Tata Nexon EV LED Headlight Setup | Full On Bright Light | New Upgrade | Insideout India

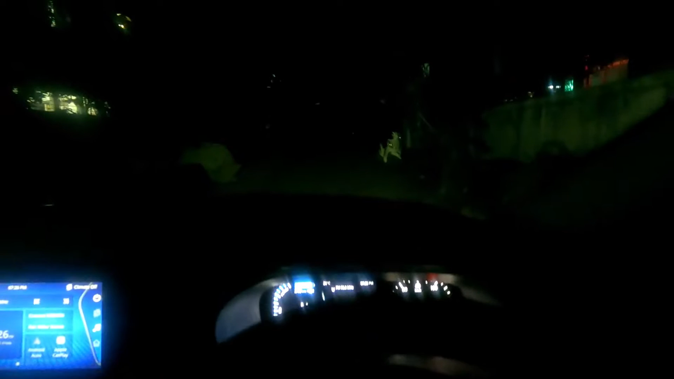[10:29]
शाम हो चुकी है और लखीली आज हमारे सोसाइटी की जो स्ट्रीट लाइट से वो भी काम नहीं कर रही है तो पर्फेक्ट टाइम है आप लोगों को जो LED बल्ब्स मैंने इंस्टॉल किये है नेक्सोन इवी पे वुसका पर्फॉर्मेंस दिखाने के लिए तो अ� हेलोजन बल्ब के हिसाब से तो उसके हिसाब से इसका